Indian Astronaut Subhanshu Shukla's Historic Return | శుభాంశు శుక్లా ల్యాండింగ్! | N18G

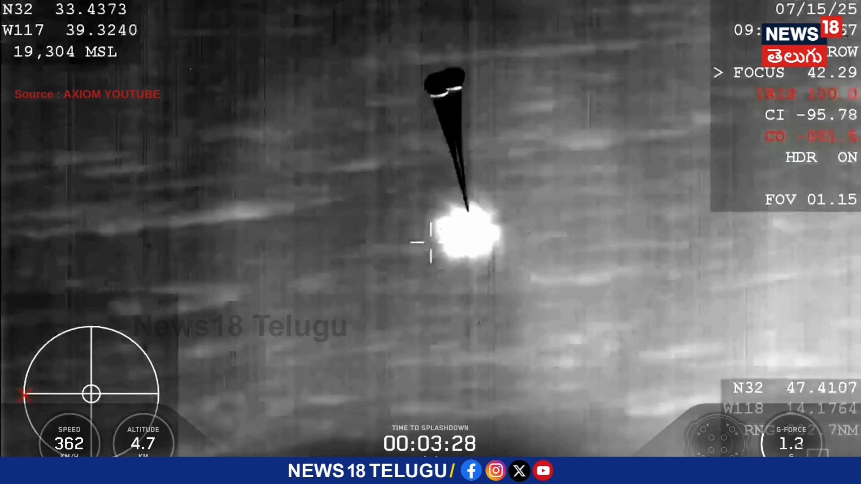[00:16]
Great view. Drogue parachutes are deployed.
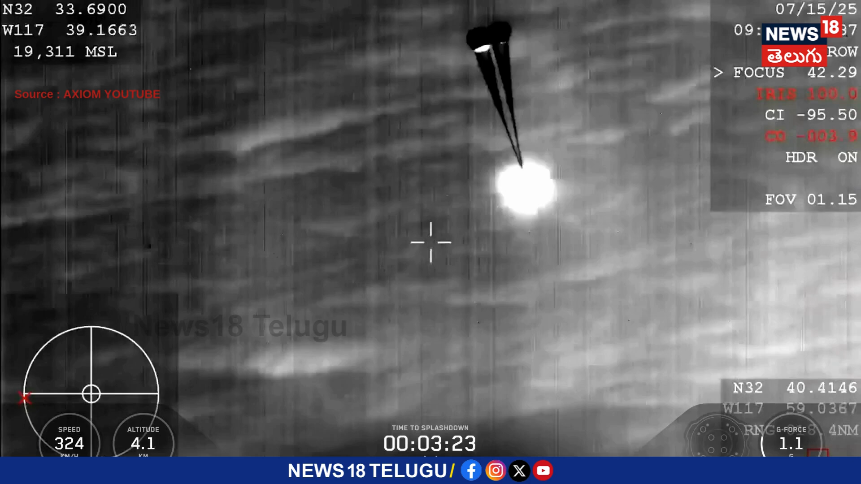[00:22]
Looking forward. Drogue descent rate nominal.
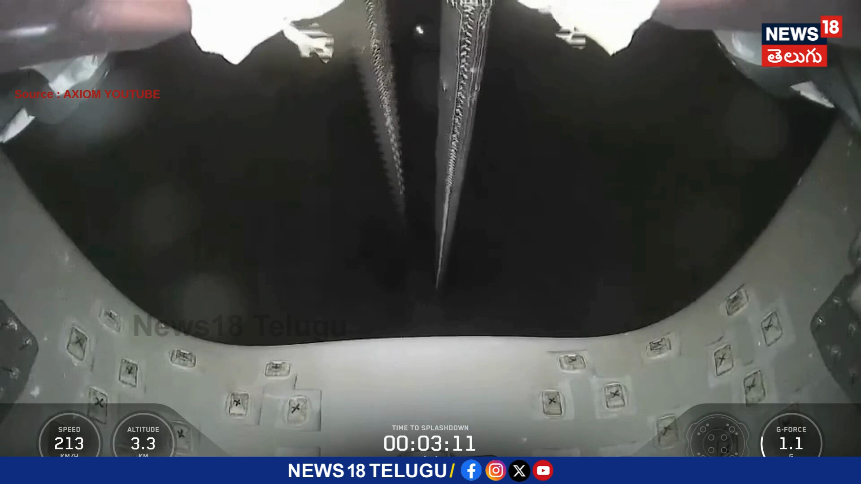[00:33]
Descent rate nominal. Copy. Again, we're going to hear a lot of comms throughout this next three minutes here.
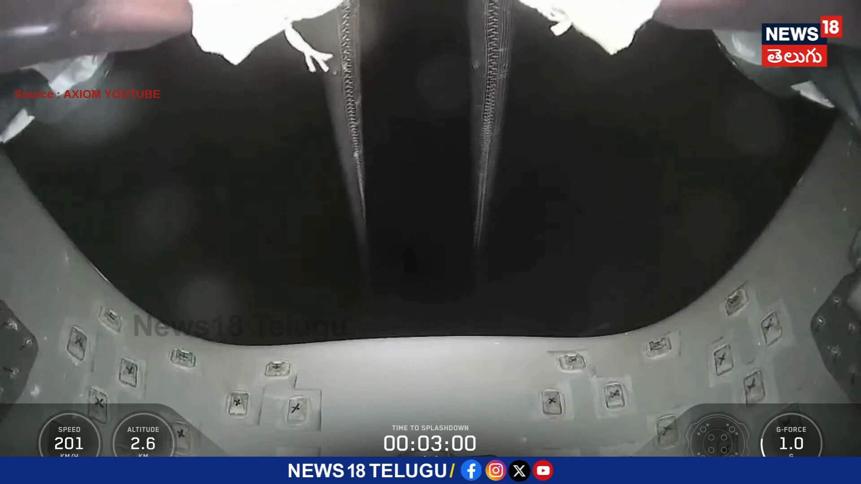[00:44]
This is looking forward on the Dragon spacecraft up at the chutes.
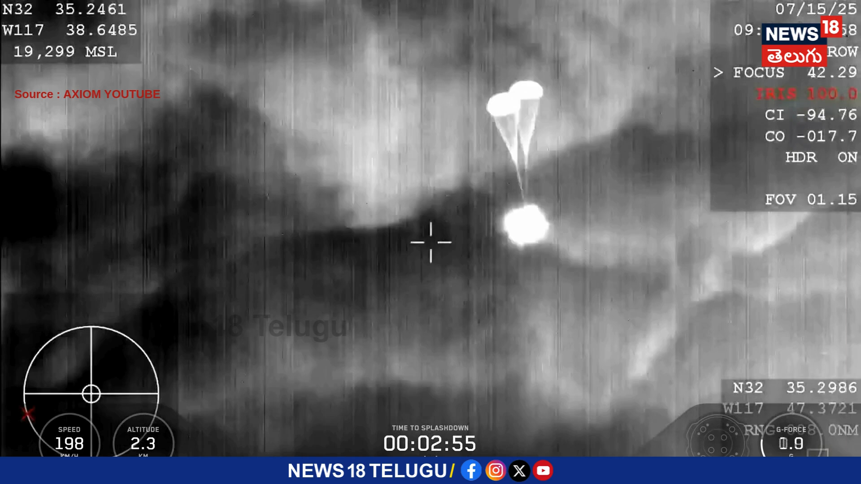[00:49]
Drogue parachutes are fully deployed now. So we do expect those main parachutes to deploy here shortly.
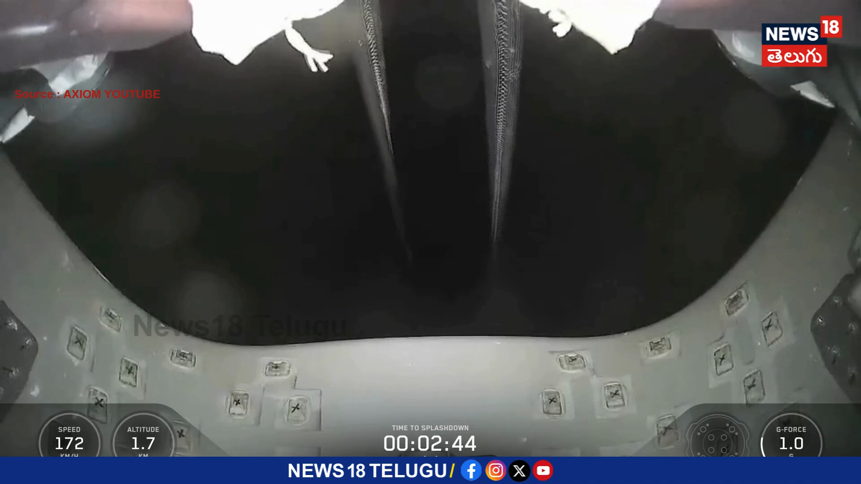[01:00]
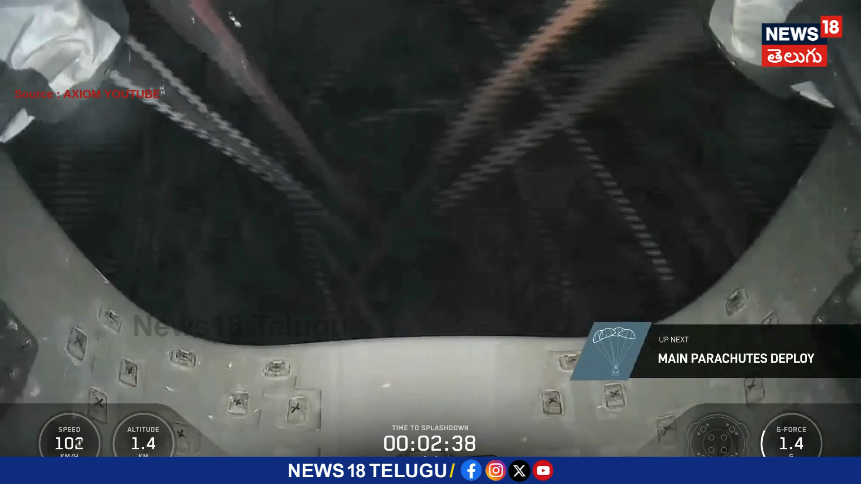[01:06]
If you're just joining us, we have now confirmed that the AX4 crew on
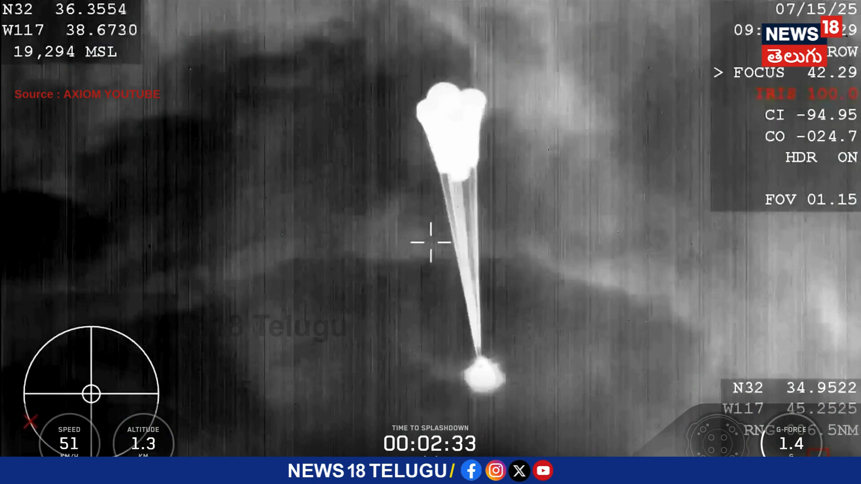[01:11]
their return home is roughly two and a half minutes out from splashdown. And our main chutes have deployed. Main chute descent rate nominal. Copy. Main chute descent rate nominal. A thousand meters for it. Drogue. We copy. One thousand meters.
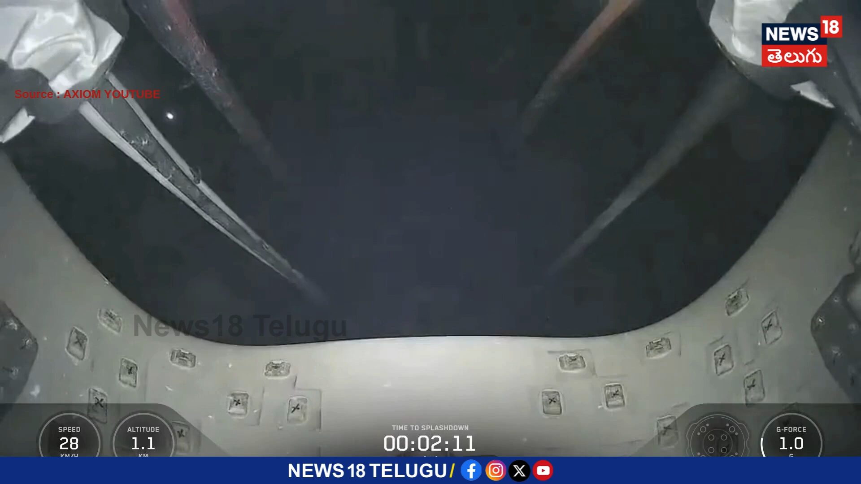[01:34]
Great visual confirmation as well as those comms that the four main parachutes have deployed. Again, we are going to be slowing down the vehicle from 350 miles per hour all the way down to just about 15,
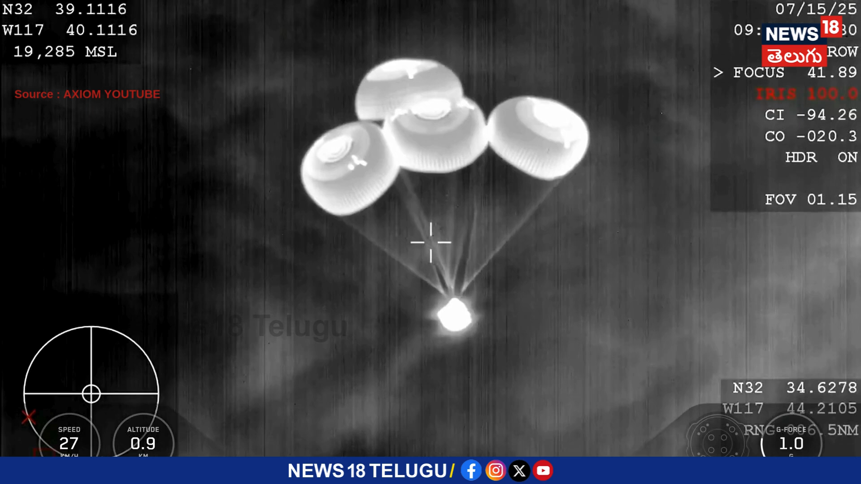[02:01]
16 miles per hour by the time that the vehicle touches down and splashes down into the ocean. Exactly right. You know, you mentioned these beautiful visual confirmations that we're getting. You know, an important aspect of today's specific splashdown is that it's occurring at night. Dragon 800. Copy. 800 meters. Commander Peggy Whitson confirming the spacecraft's altitude as it's making its descent into the Pacific Ocean just off the coast of San Diego in Southern California.
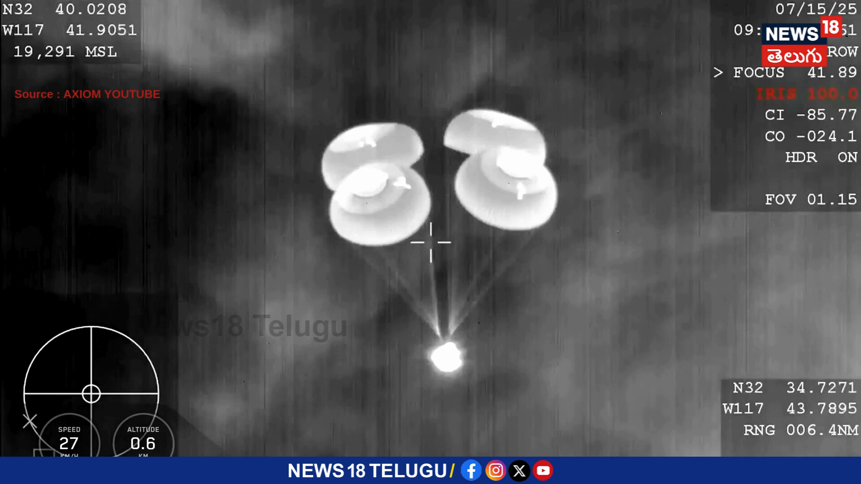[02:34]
600 meters.
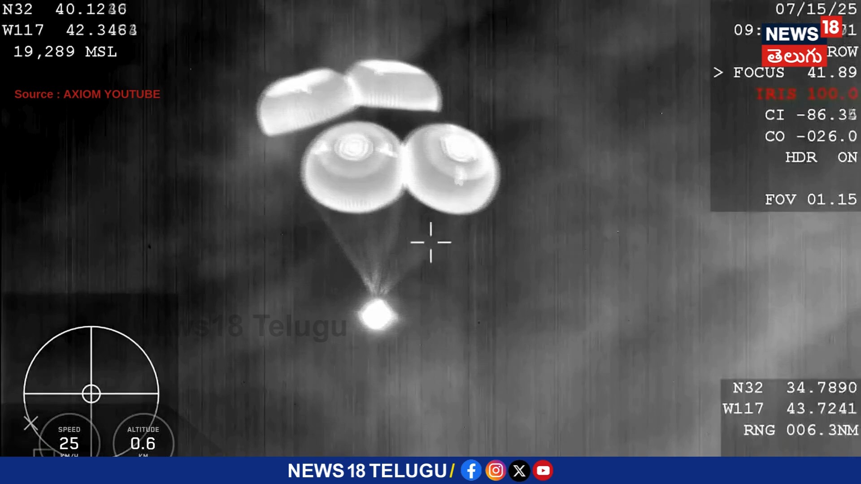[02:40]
And that's 600 meters. We're just under a minute before that expected splashdown. The landing in water is a lot simpler and more reliable, provides a little bit of margin against unlikely parachute issues.
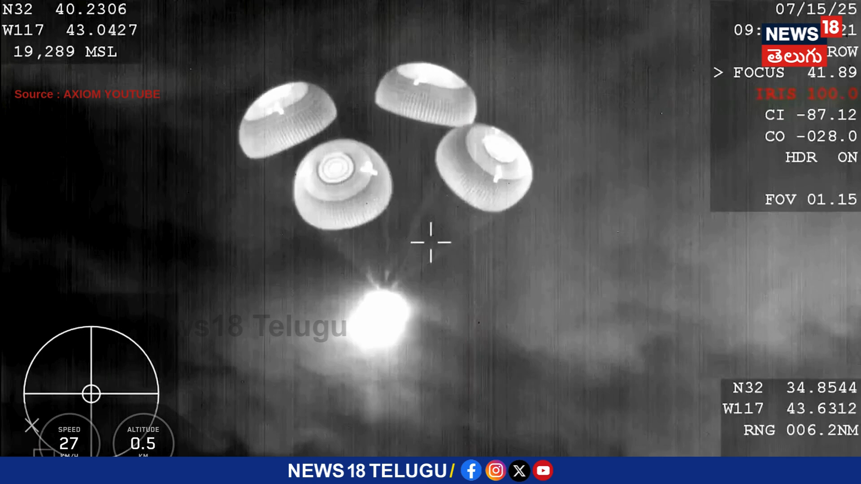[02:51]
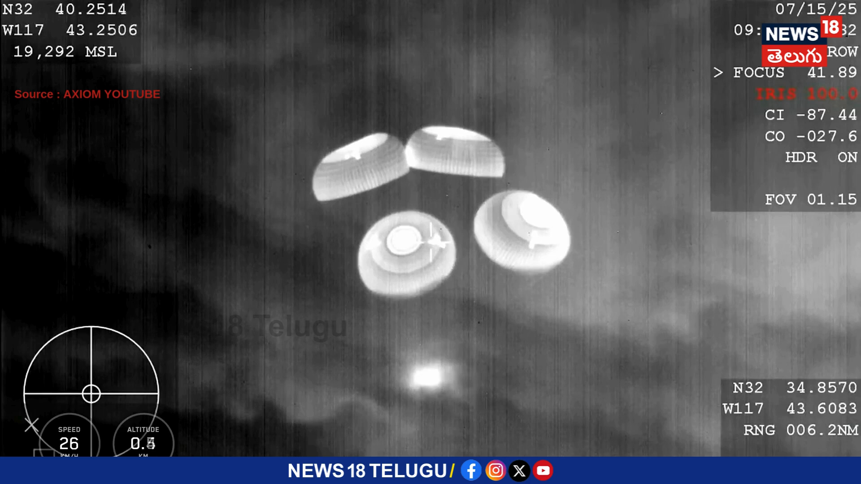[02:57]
We do learn, we did have to learn how to make Dragon waterproof as we are splashing down into the ocean. Thanks again. Period space. SpaceX copies 400 meters. Reminder to brace for splashdown.
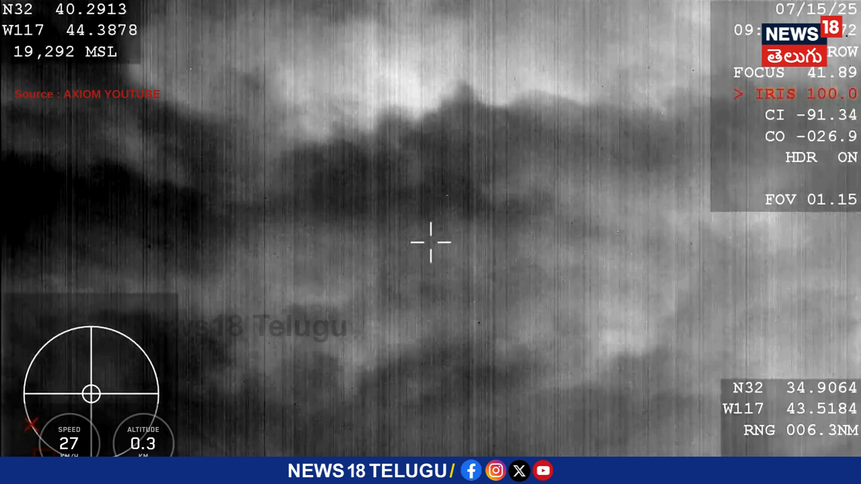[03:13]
Oh, that's a pretty cool view.
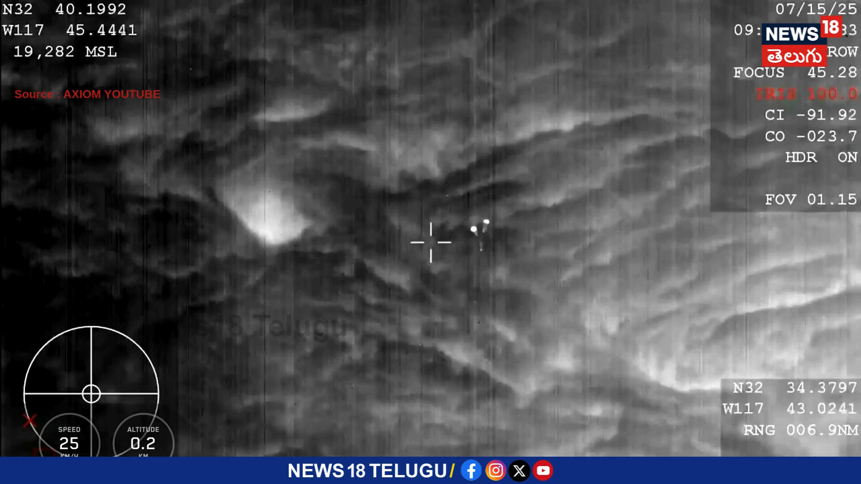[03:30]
That's right.
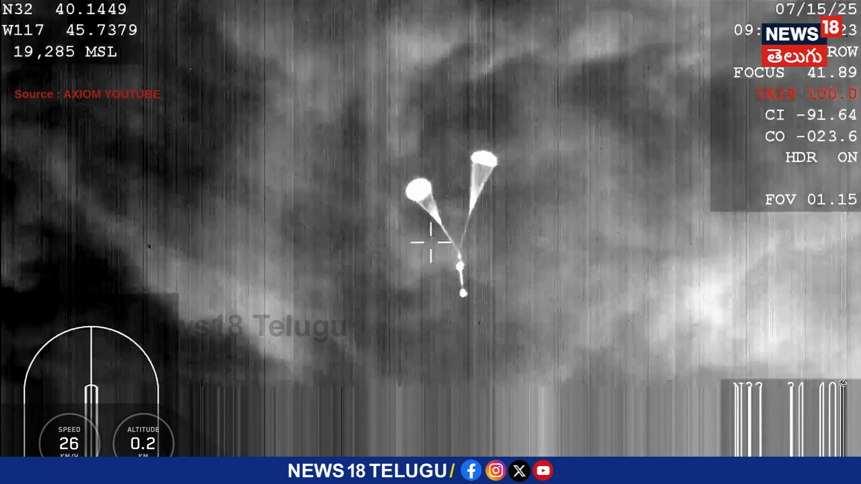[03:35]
Maintaining the vehicle's signature through things like cloud lighter and any kind of atmospheric disturbance allows us to maintain visual contact with the vehicle as it's making its final descent towards water landing.